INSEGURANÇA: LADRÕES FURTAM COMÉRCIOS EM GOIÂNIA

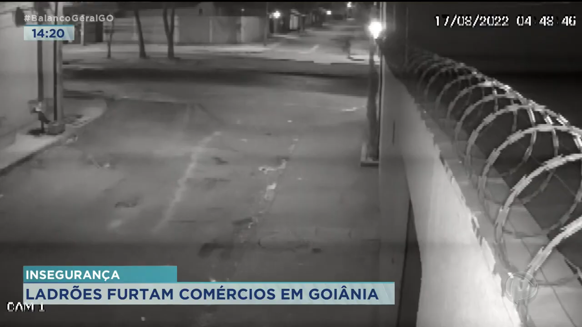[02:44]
para poder estar levando e fazendo o furto. As imagens das câmeras de segurança mostram o momento que os bandidos chegam. Reparem que um carro se aproxima, um deles desce, começa a olhar. Era de madrugada e eles agiram em pouco mais de 20 minutos.